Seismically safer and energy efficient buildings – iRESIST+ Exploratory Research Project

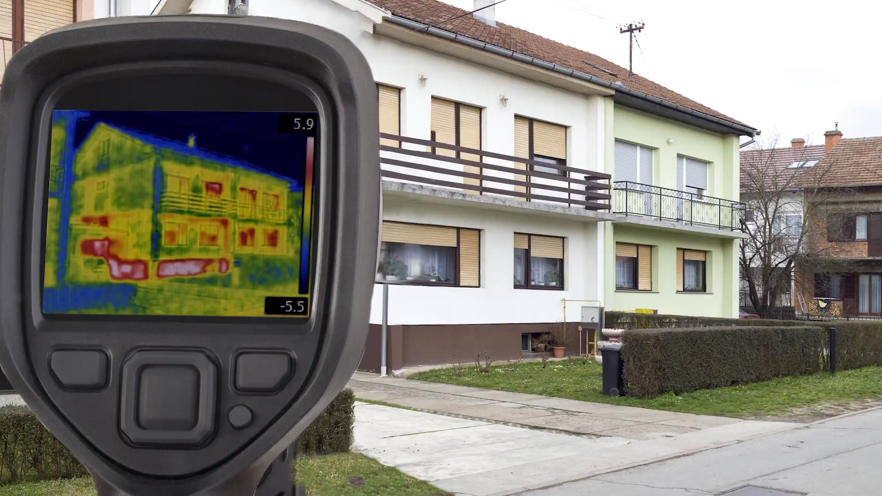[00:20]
These buildings waste a lot of energy and are vulnerable to earthquakes.